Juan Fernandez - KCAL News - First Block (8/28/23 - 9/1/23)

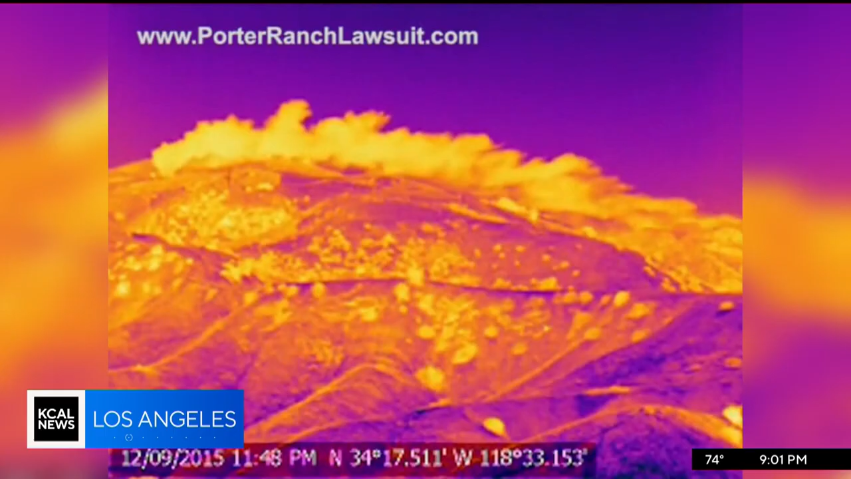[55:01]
these stunning infrared images from 2015 of natural gas shooting into the air like a geyser from the socal gas
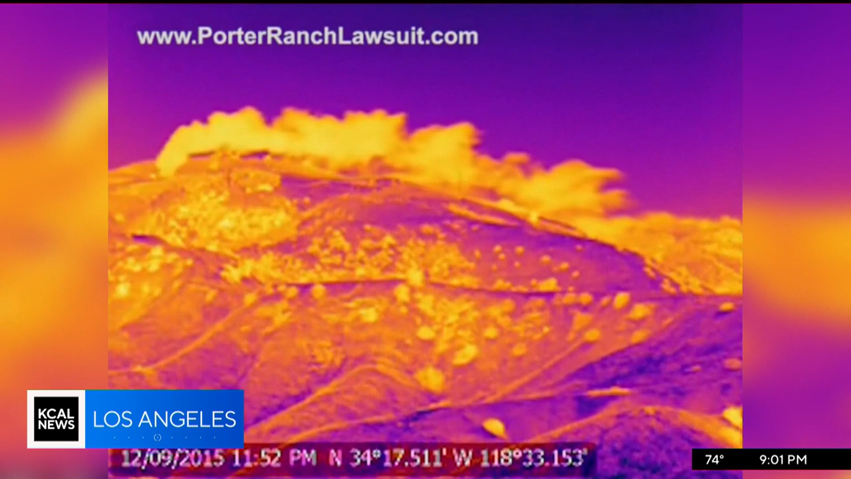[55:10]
aliso canyon storage facility are seared into the memories of those who lived in
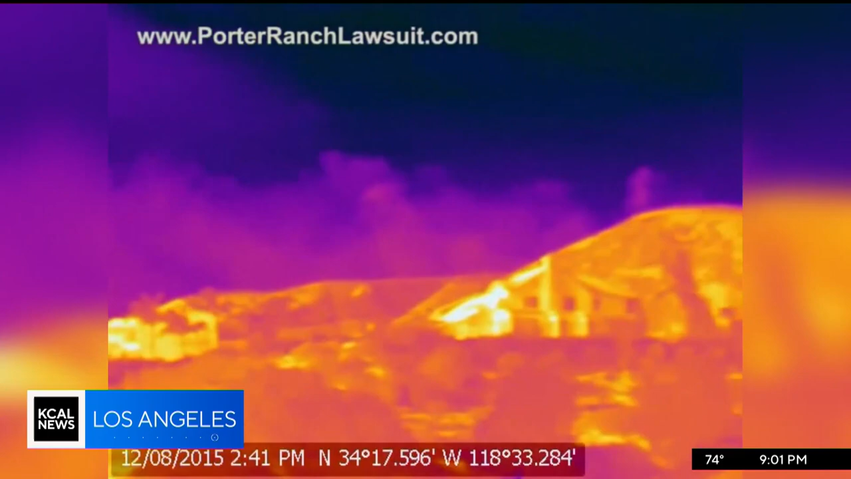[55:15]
and around